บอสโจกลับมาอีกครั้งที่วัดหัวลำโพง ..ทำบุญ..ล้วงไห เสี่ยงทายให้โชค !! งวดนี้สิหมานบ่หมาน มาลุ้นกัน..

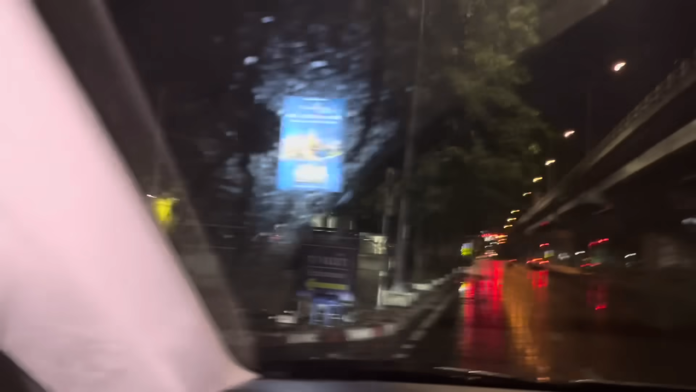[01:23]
ับ มาฮอดแล้วครับนี่วัดหัวลำโพงครับ
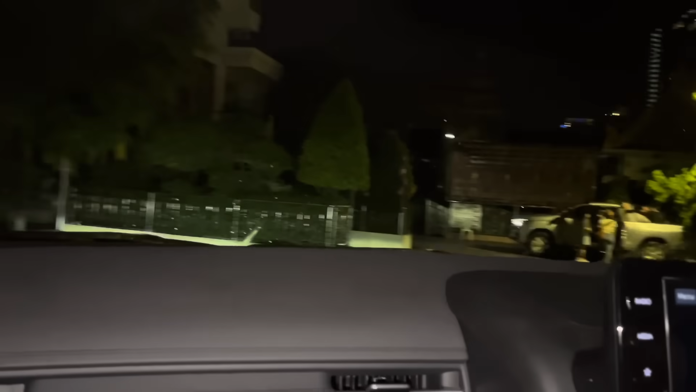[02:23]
จอดยังเย็น อยู่เลยคนอ่ะจอดมาทำบุญเต็มรถทุกคนอ่ะขนาดตีสี่เห็นบ่คนก็มาทำบุญด้วยกันได้เลย